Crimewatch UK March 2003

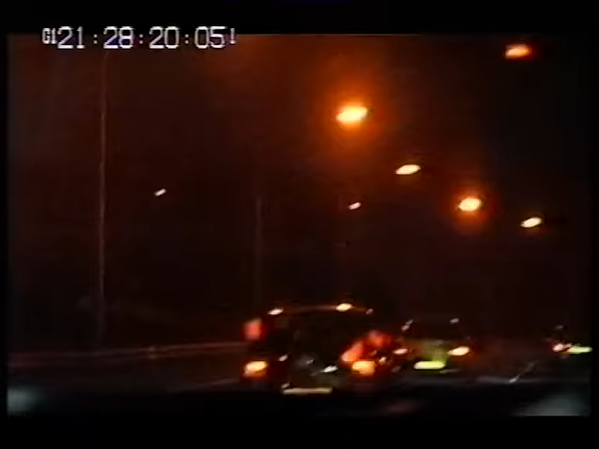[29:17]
And without hesitating at all, no brake lights, he's just gone straight through red lights there.